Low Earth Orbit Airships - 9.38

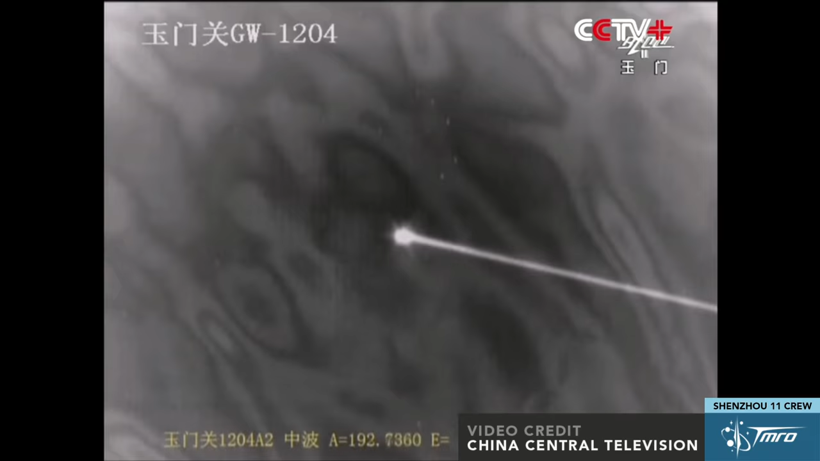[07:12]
That's just amazing. Wow. Even in color that we're able to see that.